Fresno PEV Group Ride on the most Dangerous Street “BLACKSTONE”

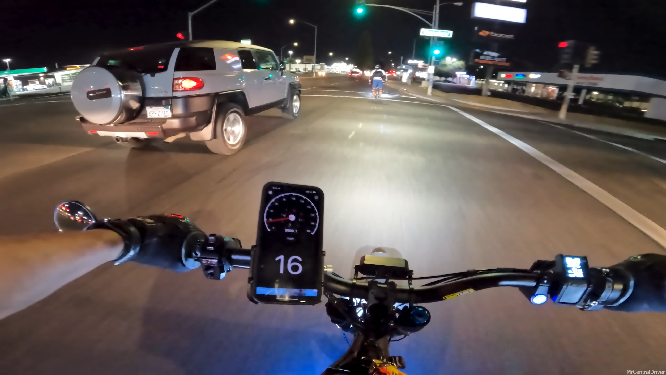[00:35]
All right, so this is our Fresno Eastgate group ride on Blackstone. Little sketch. I need to get out of their blind spot. Got a Bentley for sale, just chilling, slam too. All right, so we got Lou up here. We got a couple new members in the Fresno Eastgate group, and we're pretty much just chilling.
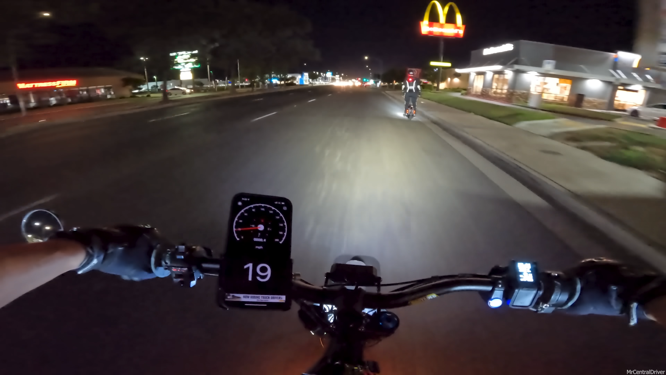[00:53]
This is the end of August, and we thought we'd just do a group ride out here where there's just hella people.
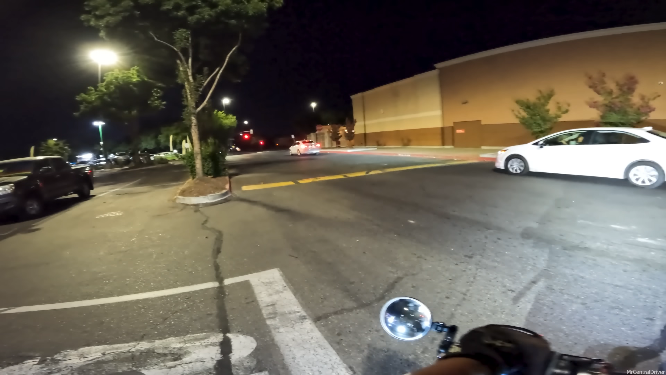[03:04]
And it's been a show so far. We're only like 3 minutes into the video.
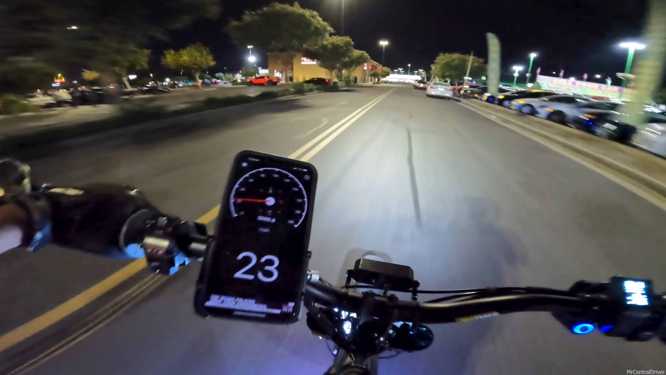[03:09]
Man, this Prius is messed up. It's all scratched up and smashed on the side. So I think our best bet is honestly just gonna be able to stay in this lane and take the whole lane because there's no bike lane here. So legally in California, we can stay in this lane and take it up. So I think that's what I'm gonna do for safety because if we stay off to the side, it's a little dangerous. Ooh, a GTR. I love those things.
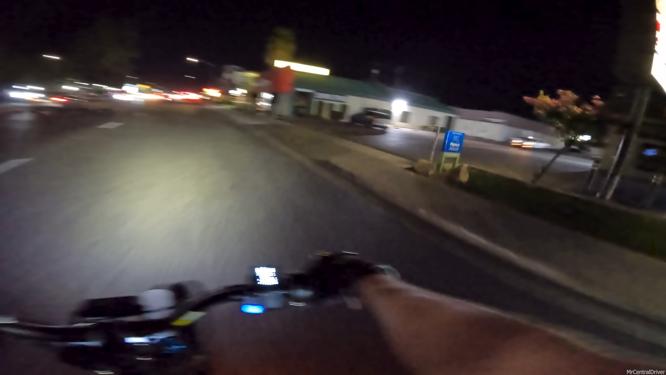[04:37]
But we do have some meetup locations, so just in case we get lost or we lose a light, because not all of us are as fast as everybody. So, you know, we want to have some meeting locations. We don't want to leave anybody behind. That's messed up. Me and the guy with the Onyx, though, we can be blasting through this stuff and even racing people if we really wanted to.
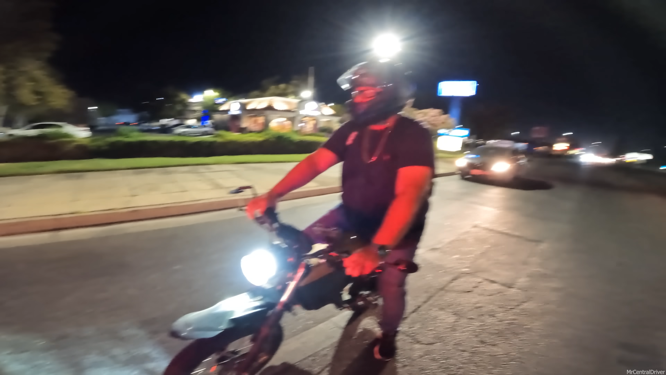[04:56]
Who's behind? Oh, is that the Unicycles, Lou, and the other guy?
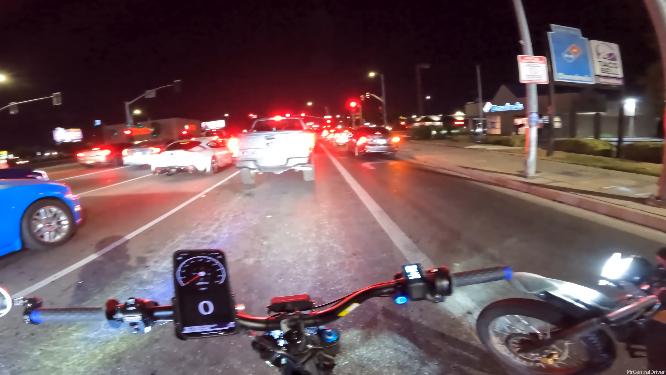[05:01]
Oh, yeah. Hell yeah. Fresno's finest out today. Yeah, we just have to be, I'm not worried about cops out here because I think they have less problems unless we're being an idiot going in and out of traffic. Oh, they don't give a fuck about us. I don't think they care about us at all. Oh, no. I think it's going to be just watching out for cars.
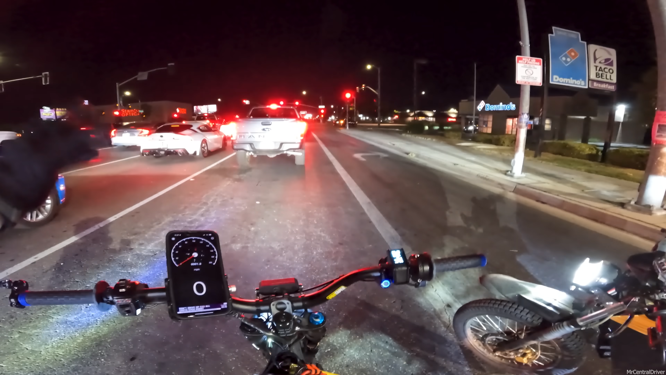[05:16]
Yeah. I think that's going to be the hardest thing because you don't know how people are driving around here, and plus people drink a lot.
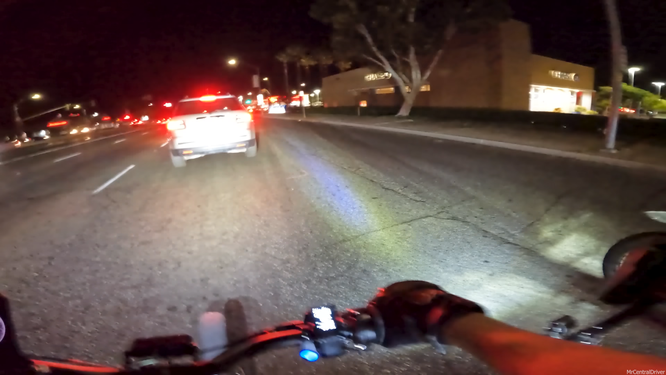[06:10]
All right, so we passed the meeting location, so I let them know. So we are gonna go to the Starbucks really quick. Regroup with everybody so we don't keep losing everybody for the whole entire trip. What's this person doing? What's taking you so long?
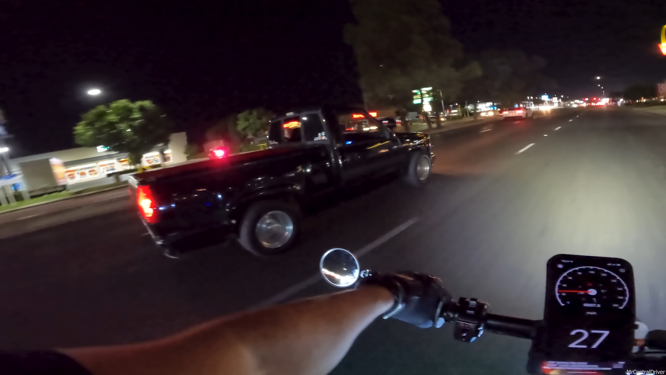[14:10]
Oh man, they're fucked. Oh, there's a cop right there too. Damn, cops everywhere. My light's so bright I can see everything.
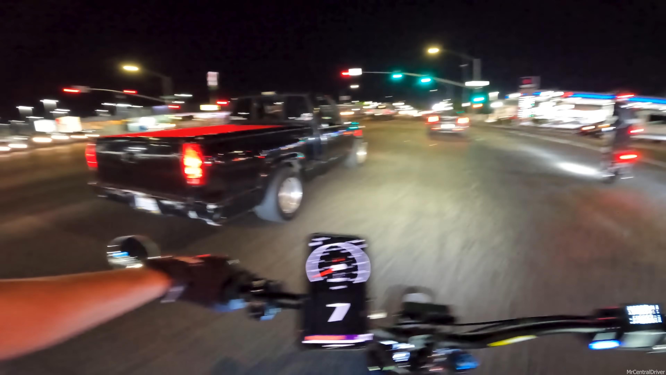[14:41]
Well, that was my fault because I was leading the way, so I messed that up. Don't get hit, Lou. I'm waiting for someone that has like a super modified car to like pull up next to me. But I also don't want to be like stupid because I don't want to get a ticket. So there's cops posted everywhere on like these dead end corners and side streets and everything. So definitely don't want to be stupid, but I also want to have some fun. So I'm waiting for somebody, just anybody. Ah. Had to start pedaling next to him.
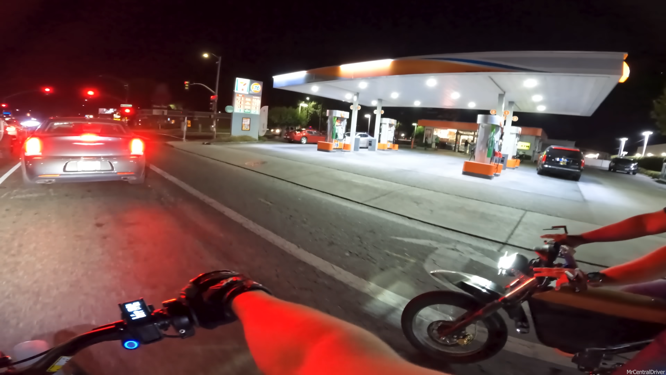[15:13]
Cop's still there. He's been there since we first came around. Hanging out, I guess. Yeah, I guess so.
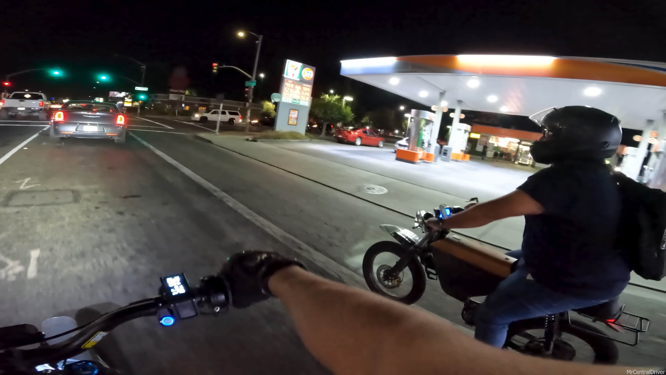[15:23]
Krispy Kreme's back that way. Hey, who's all these people? Hey. Where are those people come from? Yeah, what the fuck? Oh, let's regroup. I'll pull over.
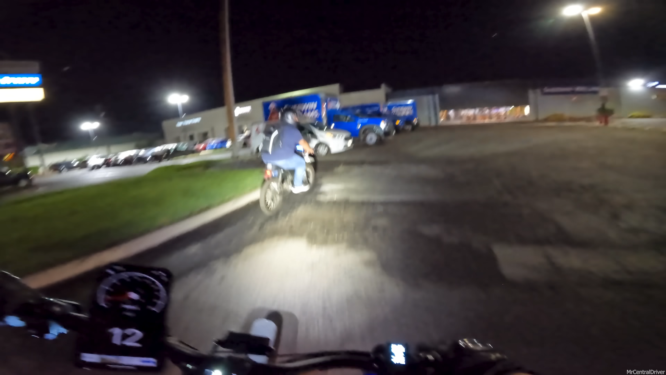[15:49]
We gotta get with those guys. Yeah, what the fuck? Yeah, should we try to meet up with them? Yeah, go for it. All right. I bet. All right, I'm gonna go over there. Lead the way, sir. Oh, damn it. They went on this side. Damn, oh, yeah, you guys got a bunch of people. Yeah, what's up? Too many people came out, huh? Yeah, we had like, what, five people?
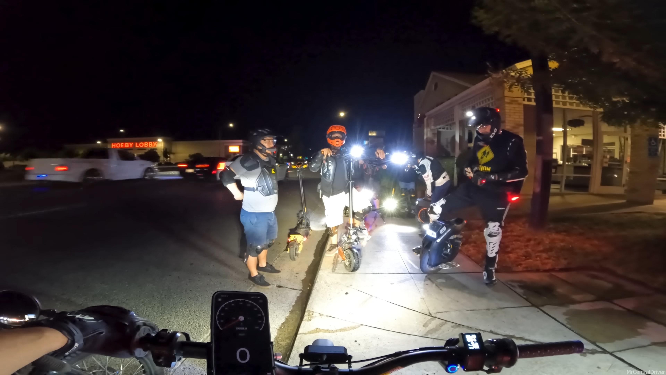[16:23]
One left already. You guys had it forward, but they're on these cases, so they ain't hitting no 35 miles per hour. Yeah, I know, right? All of us can do over like 35 or 40. They say you guys going to Bear House? Yeah, we're going over there right now, yeah. Yeah, we just went to DD and drinking too. Alright. What room is you guys over there? Alright. What room, guys? Look at that. Yeah. Hell yeah. I bet. Alright, so y'all lead the way, we'll follow.